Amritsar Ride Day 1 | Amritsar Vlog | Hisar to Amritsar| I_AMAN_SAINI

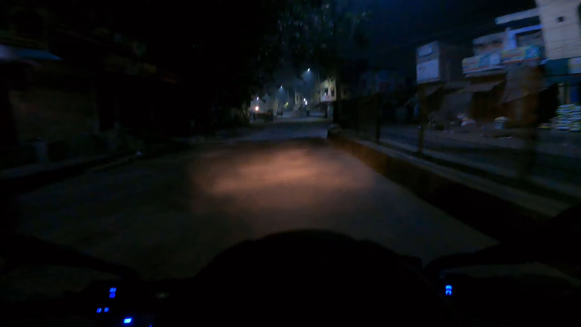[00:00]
तो अभी हम निकल चुके हैं, हमें लेना है सुमित सर को, हम जा रहे हैं साथ रोड, उसके बाद हम निकलते हैं हमारी जनर्नी की और, तो आप सोचते हों कि भाई ये एक रिदम क्या प्लैन बना, कहां निकले सुबह सुबह, बताते हैं, बताते हैं,
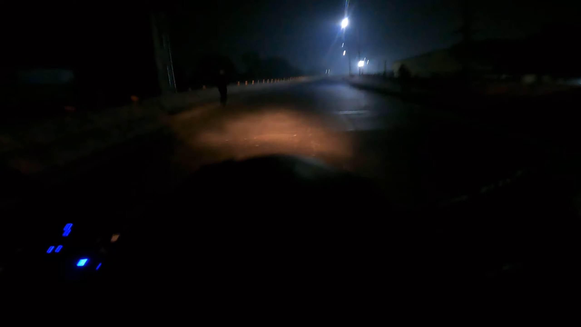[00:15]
सब बताएंगे आपको, � अब भी तो भाई फिलाल इतना समान है, मेरे पास है, हेलमेट रखा हुआ है,
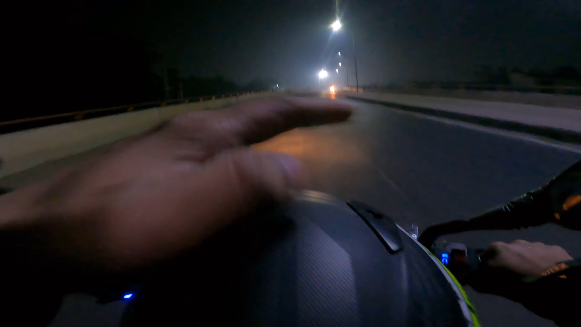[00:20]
पिछे बैक टंगा हुआ है, तो एक बार मैं उनके पास पहुंचता हूँ, उनको ले लेता हूँ, उसके बाद फिर मिलता हूँ आप सब को,
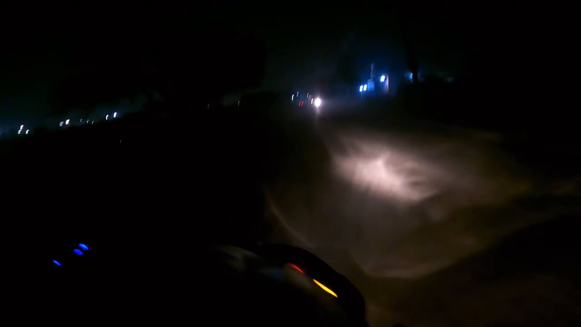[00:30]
ये रह भाई, ये जा रहे है हमारे राइडर साव, पैदल, पैदल, पैदल ही निकल जा होगे,